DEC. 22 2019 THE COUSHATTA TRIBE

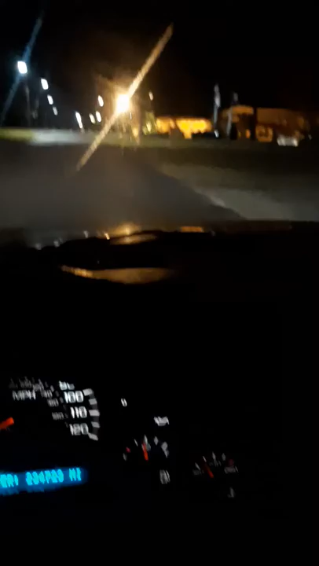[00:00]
and now they got street lights back here apparently where our money went